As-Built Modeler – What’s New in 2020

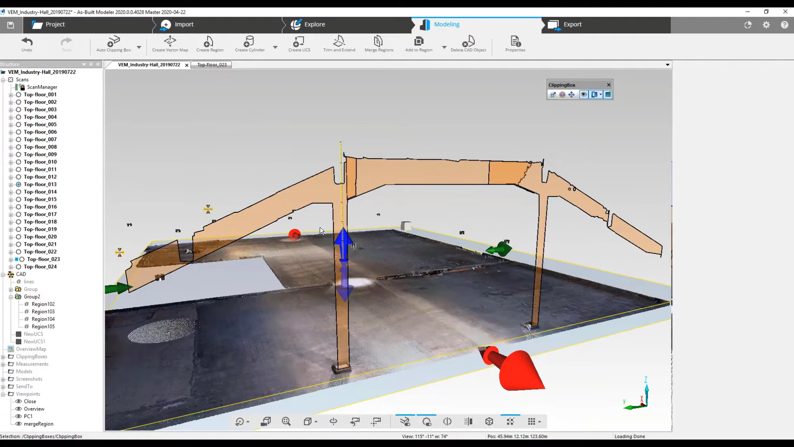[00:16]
Merge regions has been reimagined into simplicity.
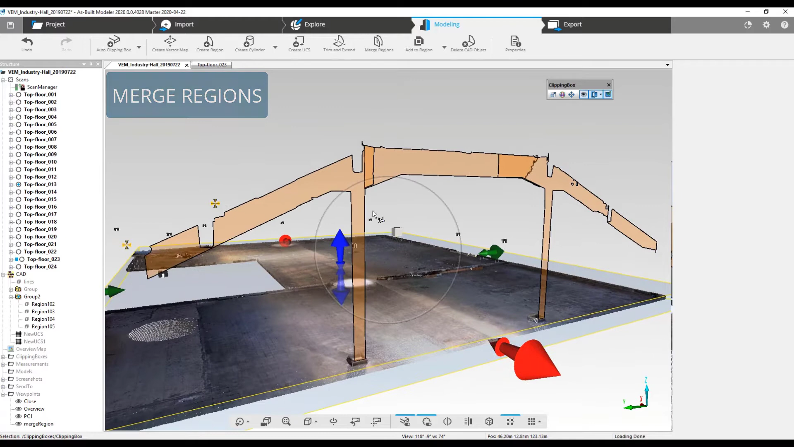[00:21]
Now to merge multiple regions into one,
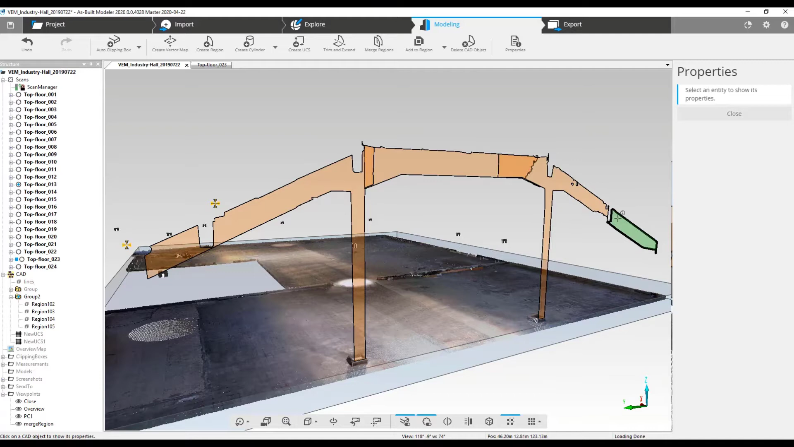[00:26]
click merge regions to open the options on the right of the screen.
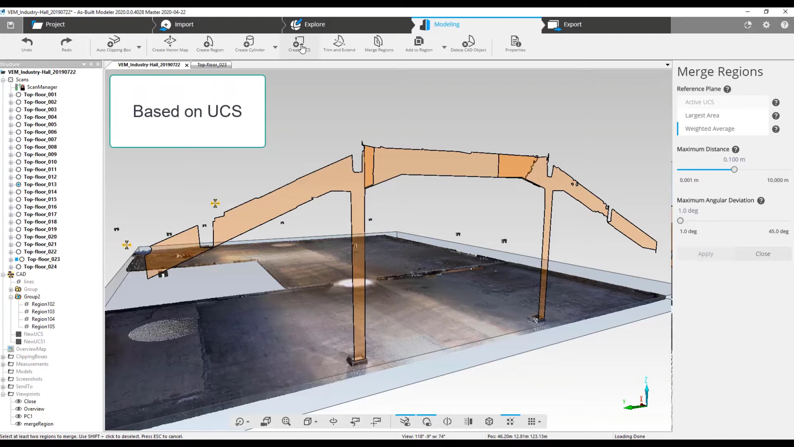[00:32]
Options include active UCS. Create a UCS on which the regions will merge. You have options here as well.
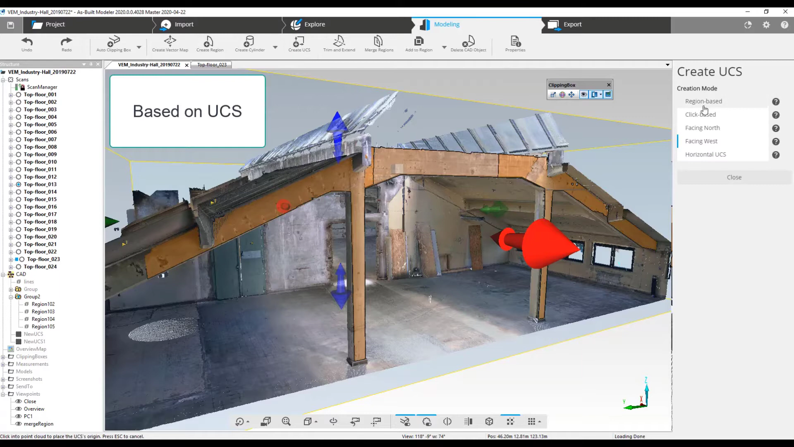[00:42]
Create the UCS based on region, clicks, facing north or west, or a horizontal UCS.
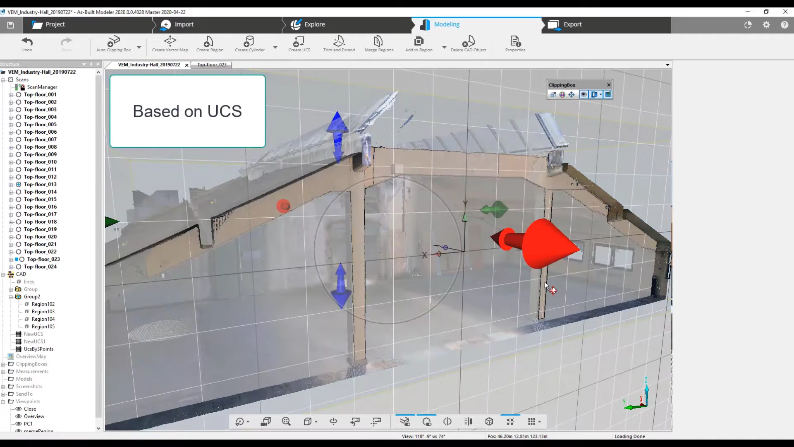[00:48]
Largest area. The regions are projected onto the largest selected region. Weighted average. A weighted average of the selected regions area is applied,
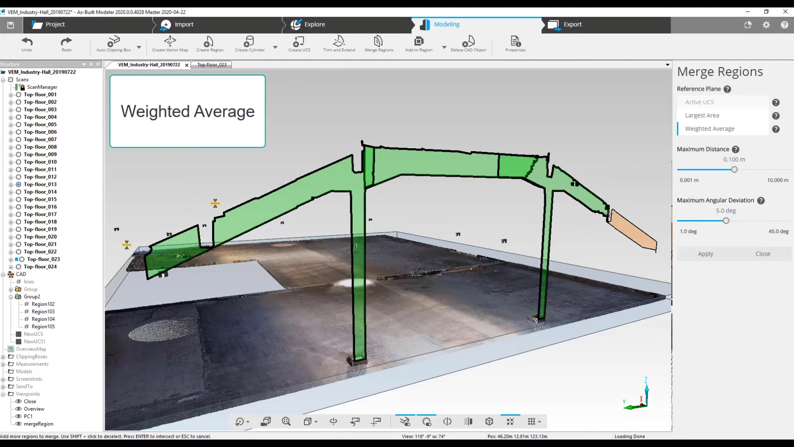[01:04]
projecting the merged regions to the mean orientation of all selected regions. Use sliders to specify the maximum distance and rotation applied during any of the processes.
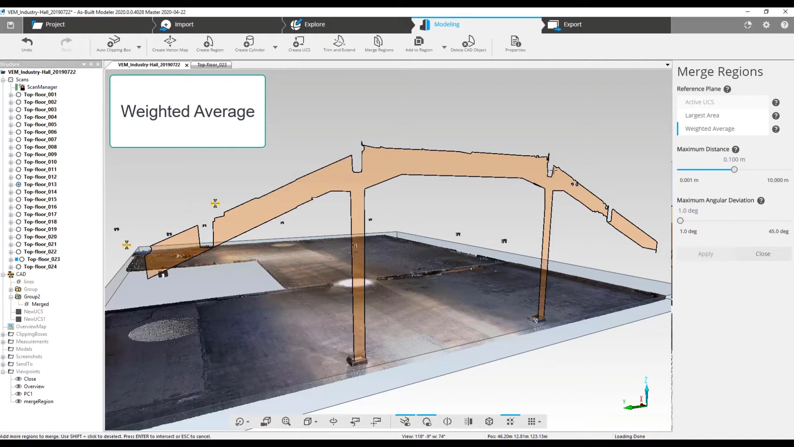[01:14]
Regions beyond the maximum are skipped. CAD operations in QuickView.
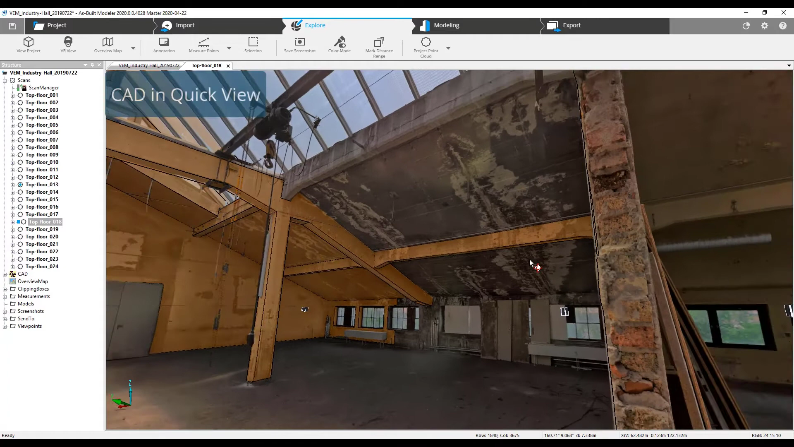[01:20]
No longer just for viewing CAD objects.
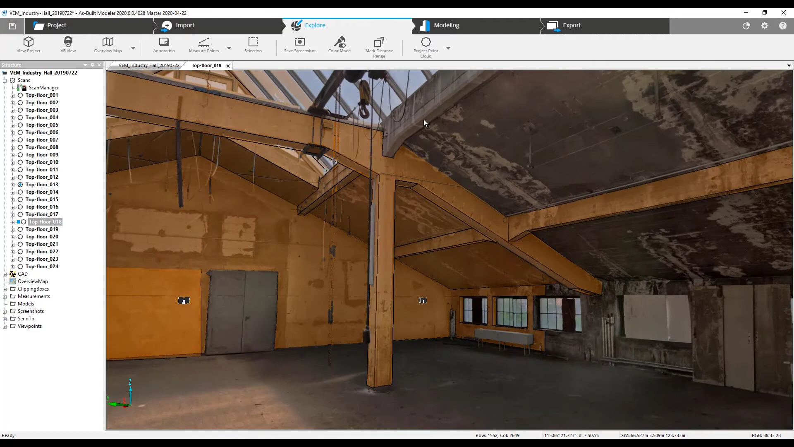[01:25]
Now you can create and interact with objects. In QuickView, you can create regions,
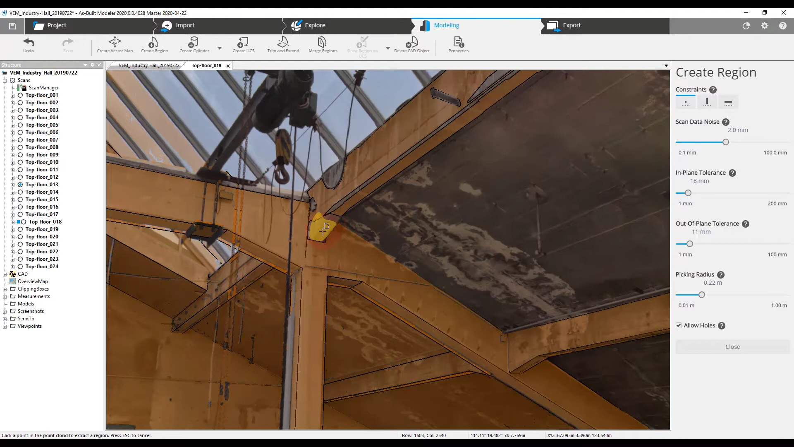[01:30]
cylinders, UCS, and perform merge regions, trim and extend, and other editing.
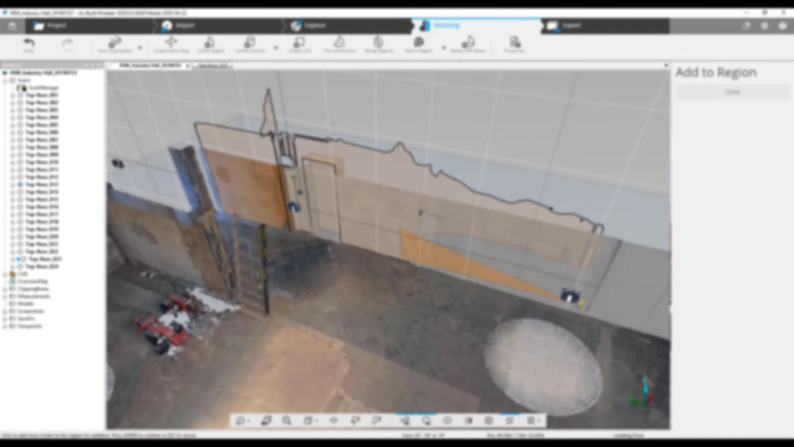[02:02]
QuickView has improved rendering and sliders are now more precise allowing you to key in
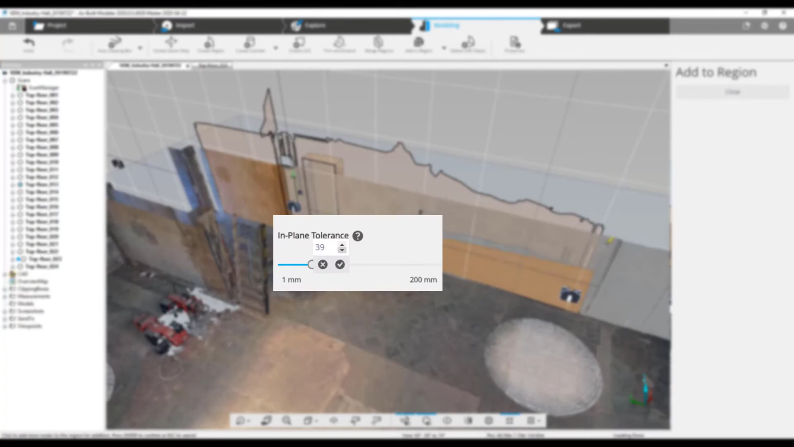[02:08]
values or using the up and down keys on your keyboard.
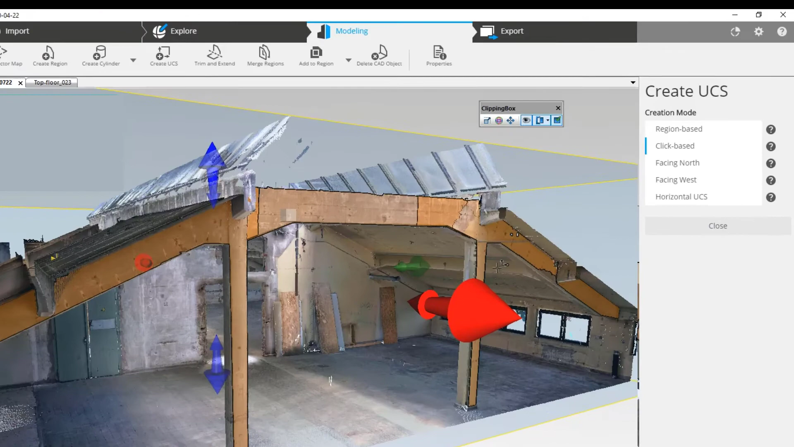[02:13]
You'll notice the Create UCS has moved to the side panel for simple processing. And of course, you can expect general enhancement and improvements to features throughout Ferro as-built modeler 2020.